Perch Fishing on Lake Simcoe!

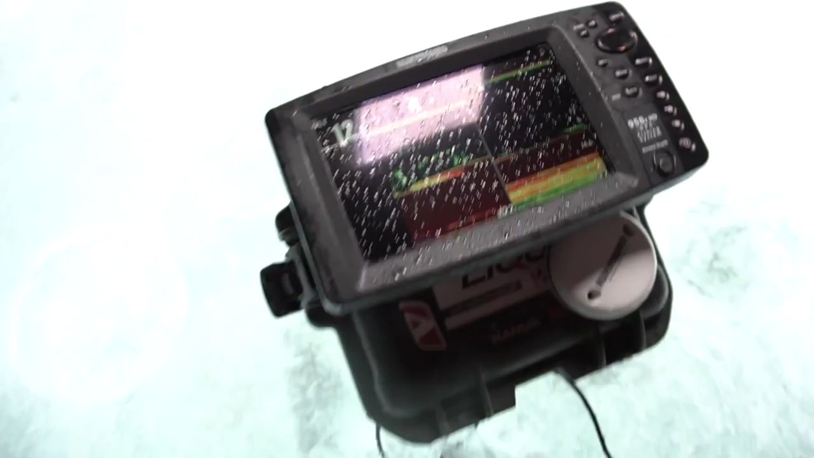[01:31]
Right there. Decent little, what is that?
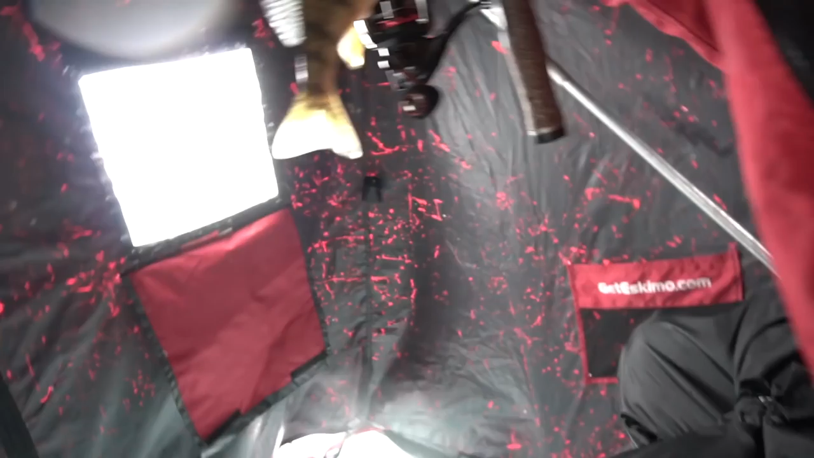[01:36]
Eight inches? Nine inches? Probably nine, yeah. Sweet. Be a good day.
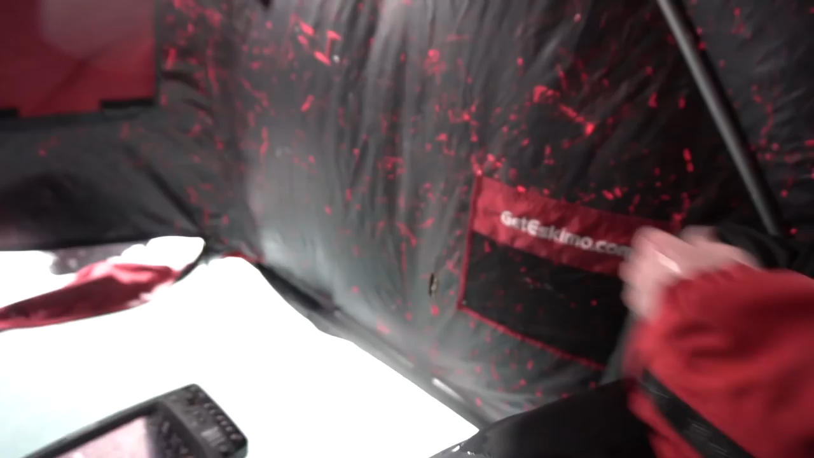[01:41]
That was like what? Maybe 30 seconds. 30 seconds. That was like 30 seconds.
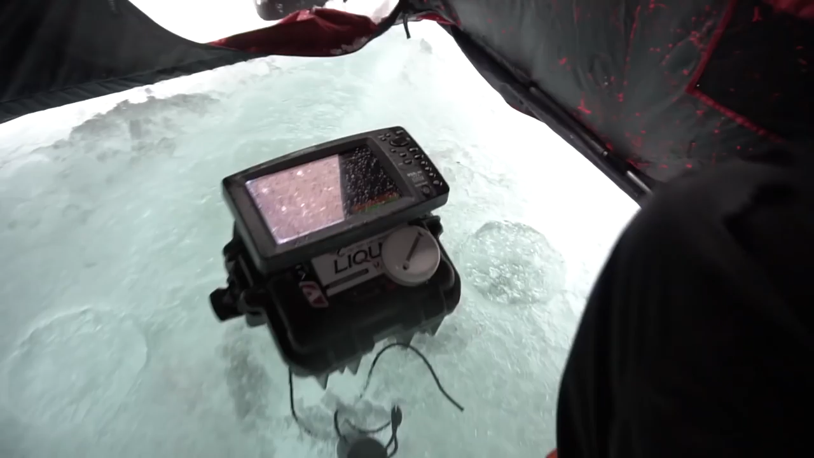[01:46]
As you guys can see, 13, pretty much 13 feet of water.
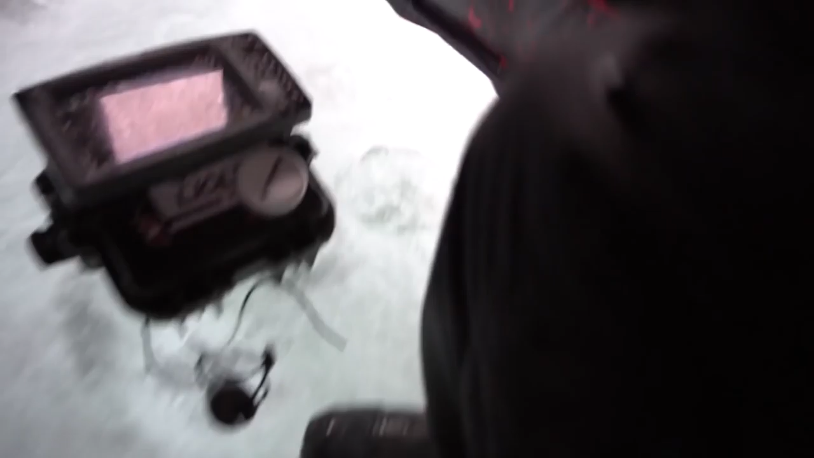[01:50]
Got two holes and then a fish finder hole.
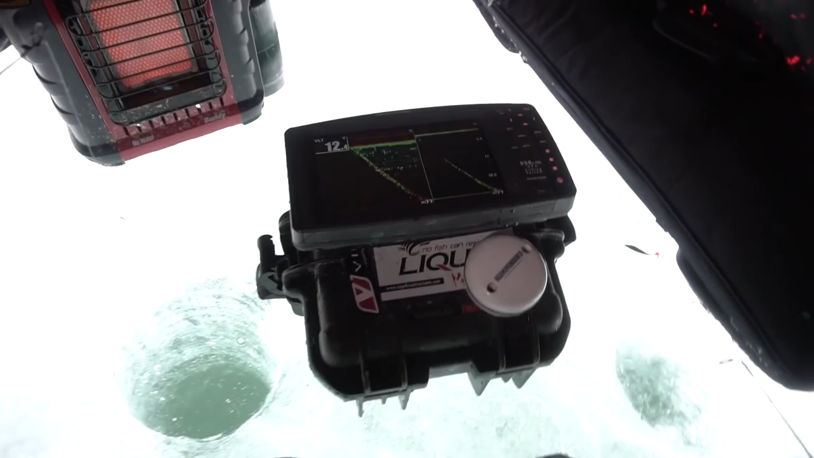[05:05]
That's him right there. That was a fat fish. We just moved actually. Uh, we're now in like 20-ish feet.